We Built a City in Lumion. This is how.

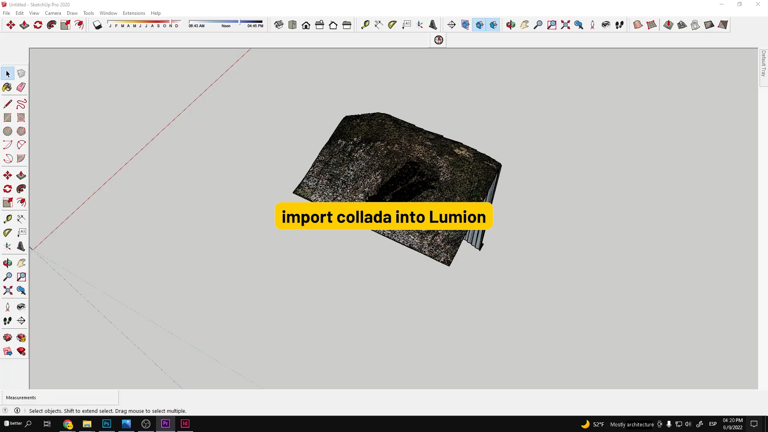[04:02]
Then the geographic team would send us a collateral file with the 3D model they would create with these color variations so we could import them into Lumion.